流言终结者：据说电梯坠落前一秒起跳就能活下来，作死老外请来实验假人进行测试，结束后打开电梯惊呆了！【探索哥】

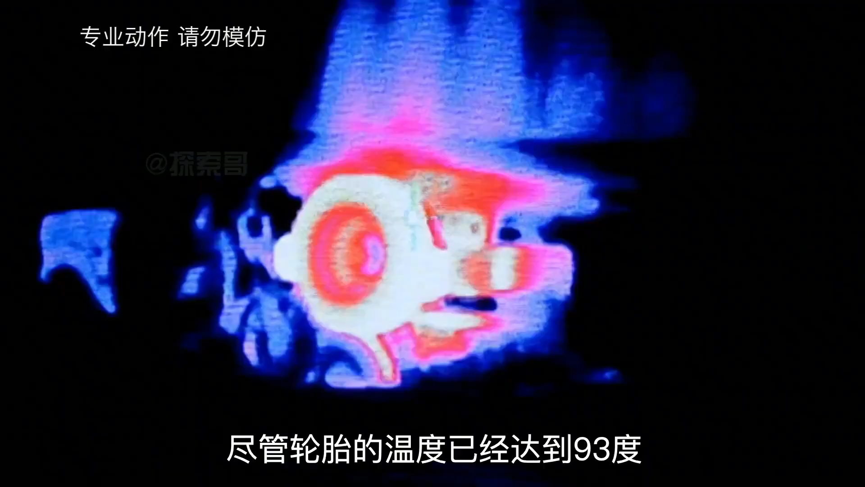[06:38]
管轮胎的温度已经达到93度